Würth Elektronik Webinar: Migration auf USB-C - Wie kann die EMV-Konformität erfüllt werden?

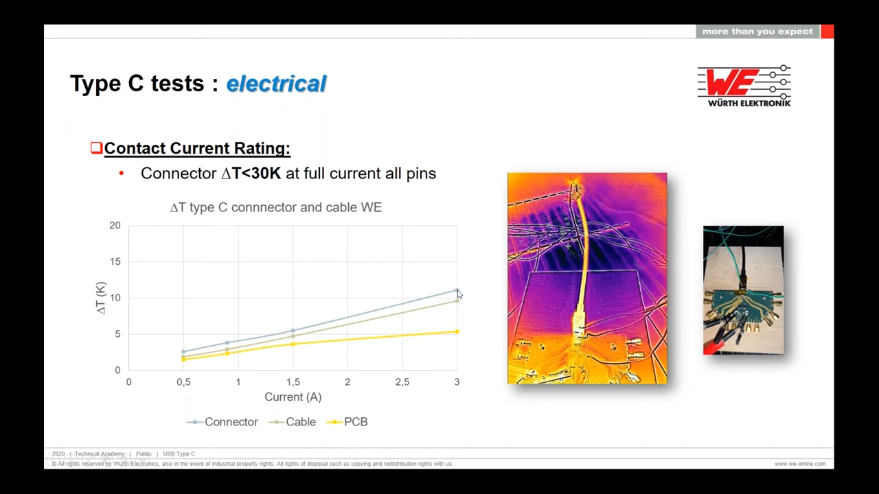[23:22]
Das Kabel wird circa 9 Kelvin wärmer und der Stecker, der ist hier dann in dem Fall einfach die größte thermische Schwachstelle, weil wir hier natürlich einige Übergangswieserstände haben, das ist aber zu erwarten. Wir sind ungefähr bei 11 Kelvin, auch völlig unkompliziert, also unkritisch in der ganzen Sache. Wenn wir jetzt die Spezifikation mal voll ausreißen und auf 5 Ampere gehen, dann sehen wir, bei unseren PCBs sind wir bei 10 Kelvin und der Stecker wird maximal 22, 23 Kelvin wärmer, also eigentlich auch völlig unkritisch und selbst, wenn wir hier mal ein bisschen hoch sehen, auch auf 8 Ampere, sind wir immer noch ein Bereich, wo relativ safe wäre für die ganze Angelegenheit. Also die 5 Ampere mit einem guten spezifizierten Kabel und einem guten industrie-tauglichen Stecker sind absolut kein Thema.
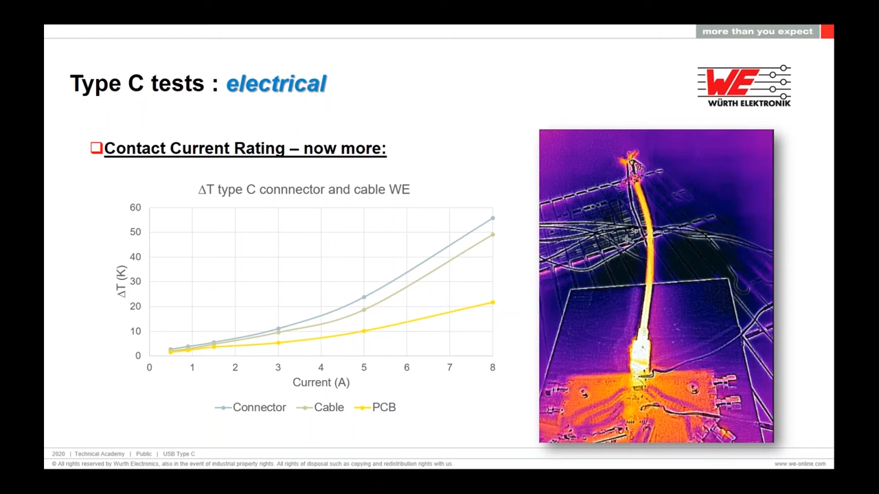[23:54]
So erreichen die 100 Watt. Es sind natürlich auch gewisse Vorgaben und gewisse interne, sage ich mal,
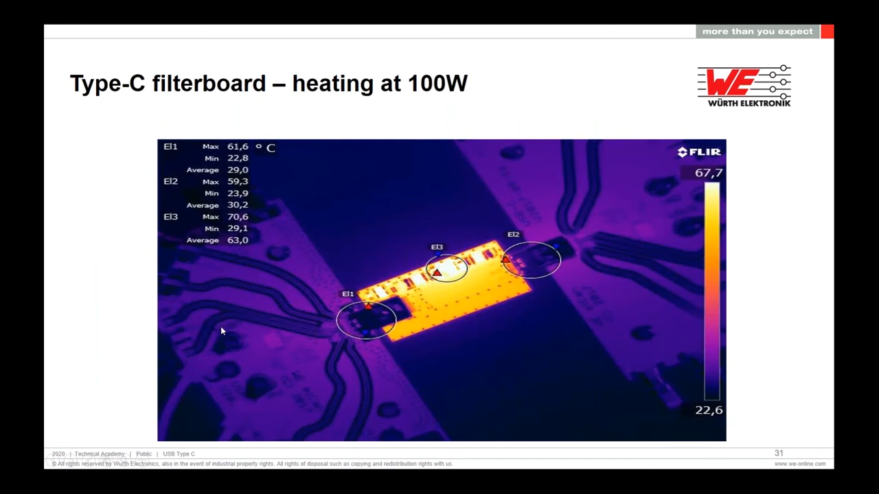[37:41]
Da werden die wieder etwas kühler. Alles kein Thema. Genau. Also der Testaufbau mit der Messung, wo wir gemacht haben.